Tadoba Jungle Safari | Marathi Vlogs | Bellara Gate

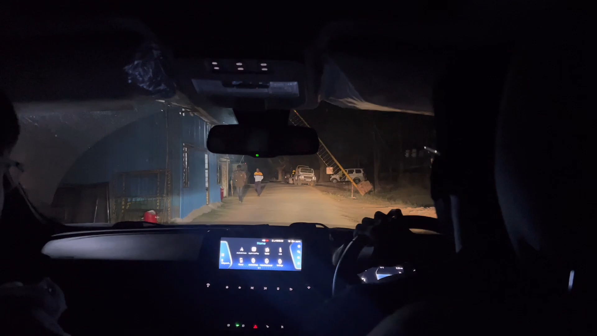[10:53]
हॅलो, गुड मॉर्निंग. आणि आम्ही आज आलेलो आहोत इथे बेरला नावाचं गेट आहे तिथे आलेलो आहोत.